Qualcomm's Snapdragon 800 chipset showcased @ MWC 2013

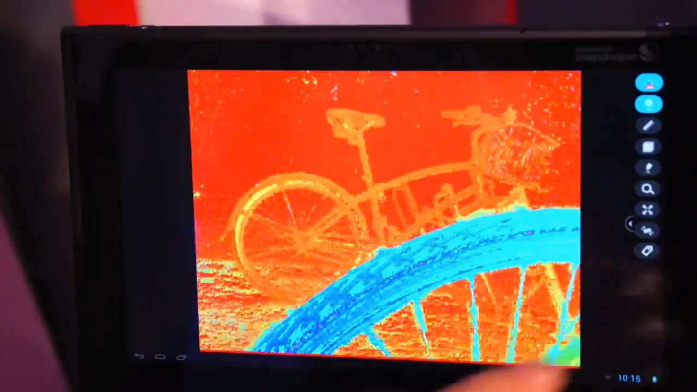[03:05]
And in this case you are able to see a lot of the depth information that's actually happening.
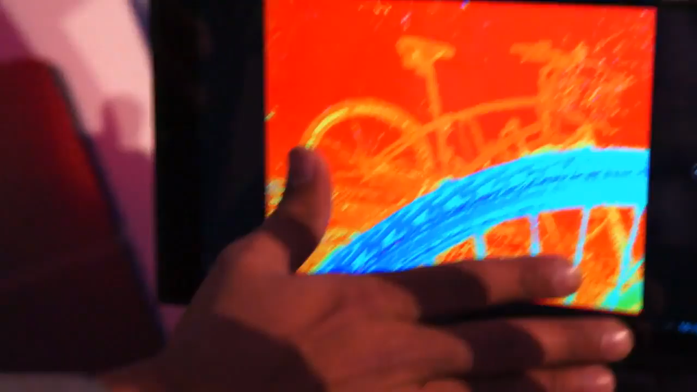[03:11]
So this is actually the front of the cycle, that's actually on the back of the cycle. You are able to see each one of them.